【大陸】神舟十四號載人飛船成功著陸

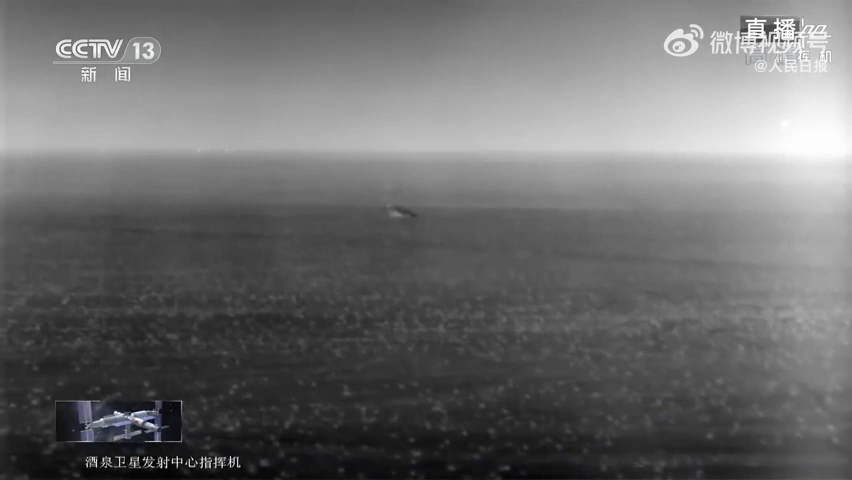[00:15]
还是有个刚刚高度地在1.2米 距离地面1.
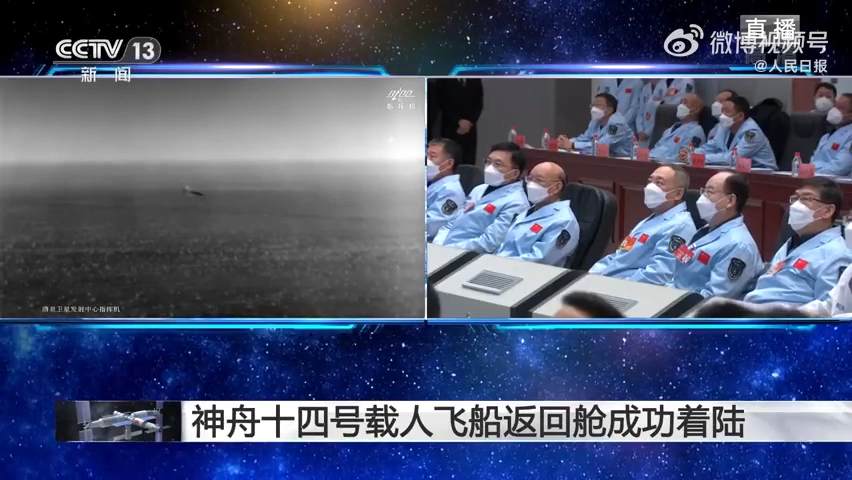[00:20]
2米的时候然后反推各好注意我是北京下面通报返回舱第四次落点预报落点京都东京腰洞洞度洞三分两两秒东京腰洞洞度洞三分两两秒落点尾度北纬四腰
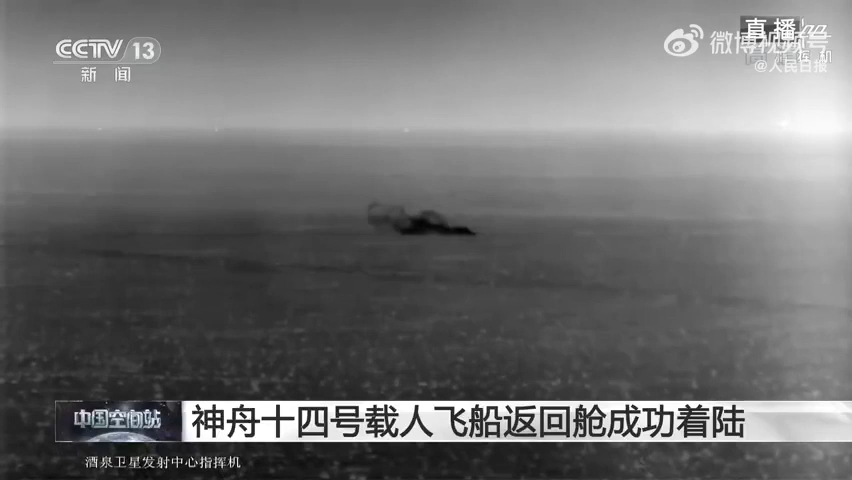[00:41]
度三九分14秒北纬四腰度三九分14秒北京第四次落点预报已发出雄鹰
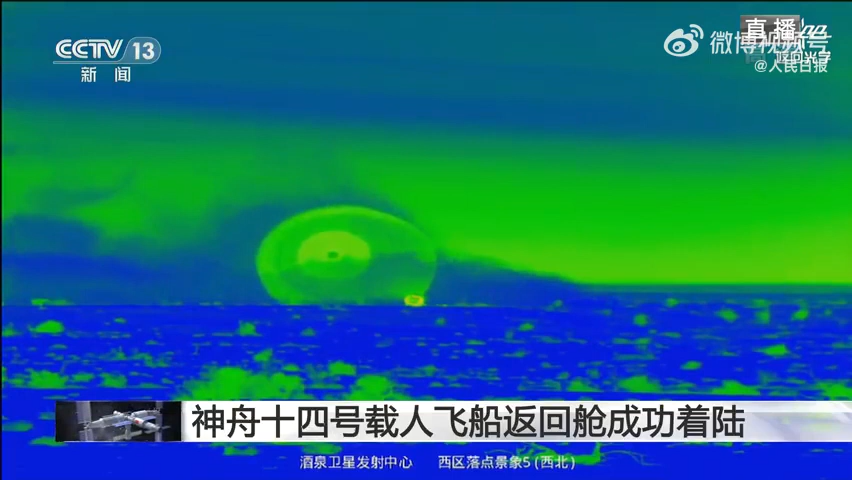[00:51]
目前看防卫舱的姿态应该是
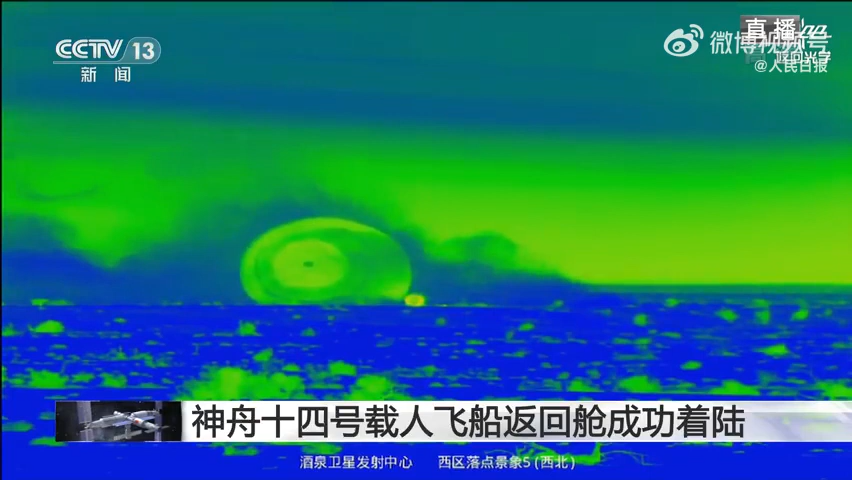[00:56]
我看不太清楚这是航天员应该已经进行的手上切伞对
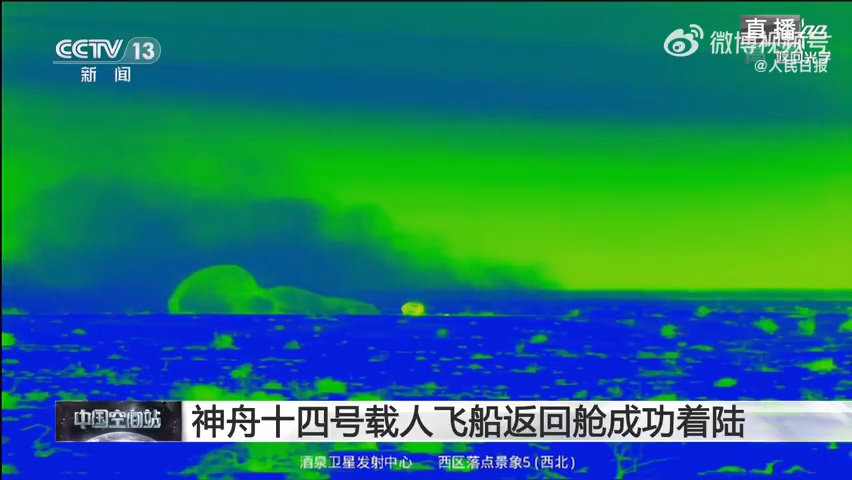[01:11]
是要切伞02航天员应该是刘洋切伞的时机是怎么把握切伞呢比如说我们像正常的返回到我们的组织桌子塔它落地之后应该就要马上把这个出伞切掉因为阻伞太大了它就风一吹的话东风容易把我们的舱体姿态会有一个带线后续严重的话可能会把舱体一块带跑都有可能的所以说航天员判断自己着陆之后会立马发送这个切伞伞的证